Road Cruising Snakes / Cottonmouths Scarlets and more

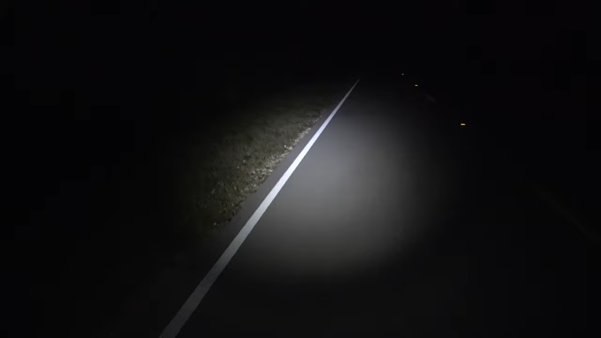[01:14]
I think there's a live snake amidst what looks like a dead snake here. A lot of stuff on the ground, but there is a live snake right here. Oh, and here we go.